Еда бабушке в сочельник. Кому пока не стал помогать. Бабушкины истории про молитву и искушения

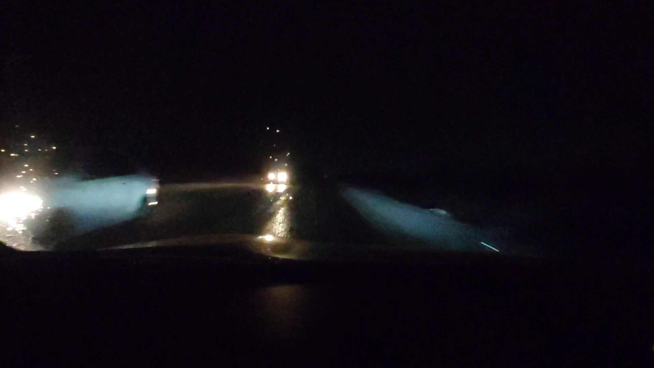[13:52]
Только отвлечешься, а то тебе по встречке кто-то летит. Что ж ты будешь делать? У тебя ночью так ничего не видно. Снегопад такой. Жижа. Температура 0, плюс 1. Самая, как бы, такая тяжелая дорога. Друзья, значит, рассказываю, что это мое предположение. Это не является истиной в последней инстанции. Что она помолилась за одного человека. И через день или два у нее начались искушения, подобные тем, которые начались у этого человека. То есть ей стало плохо.